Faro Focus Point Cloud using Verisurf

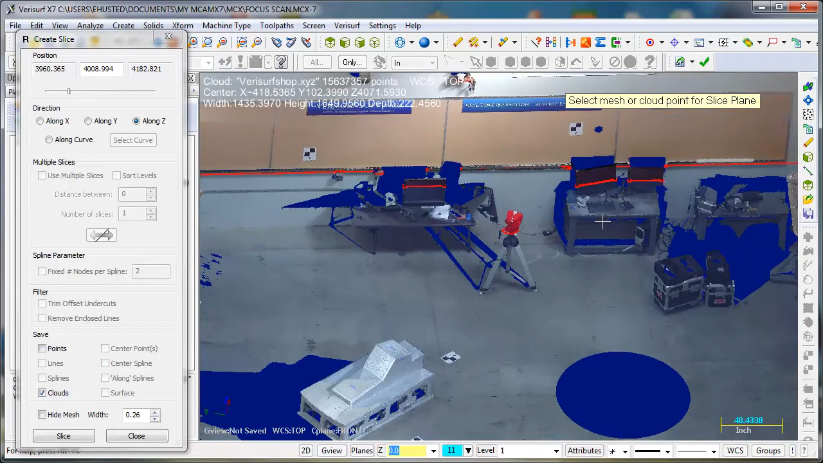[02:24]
So you can just pick the mouse. There's my floor plan.
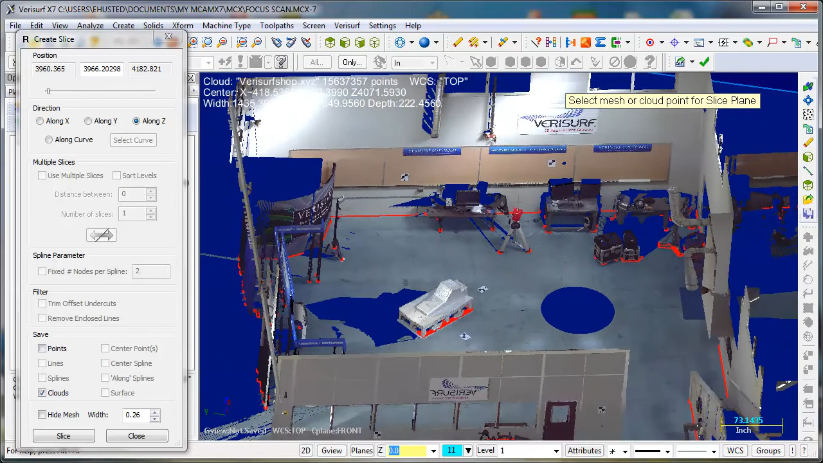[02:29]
I can slice that right out of there.
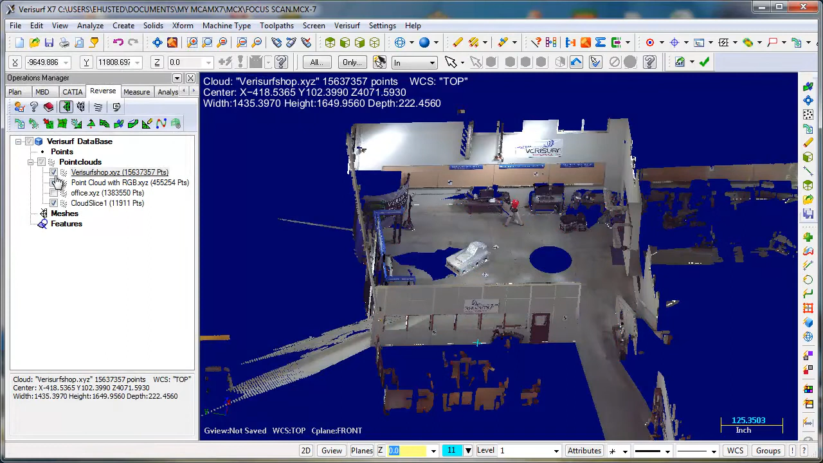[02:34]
And then look at the floor plan.
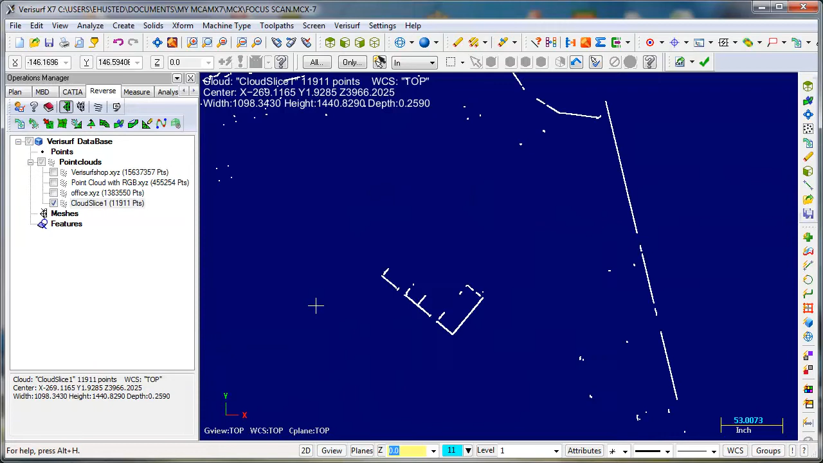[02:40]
And do stuff with that.
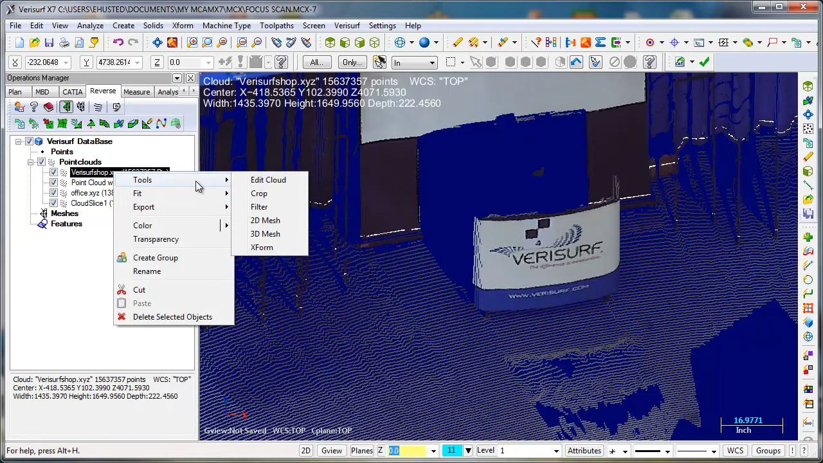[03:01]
You can also use our crop tool. Or you can edit. You can do a window.
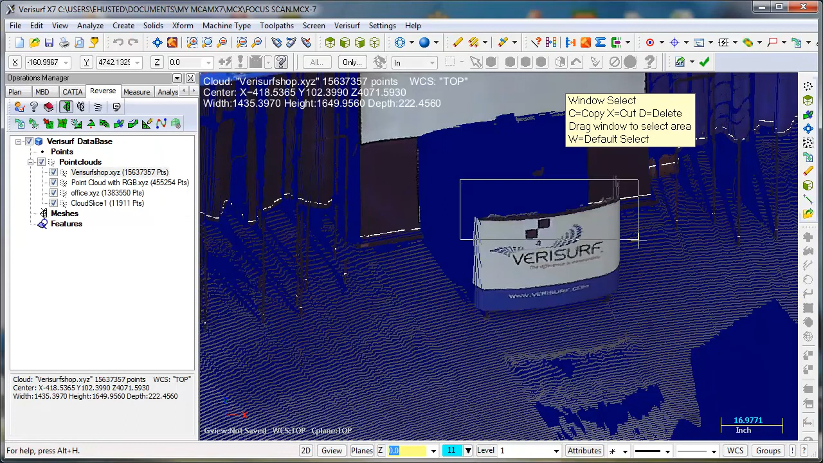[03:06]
See I just want to grab that. Copy that out.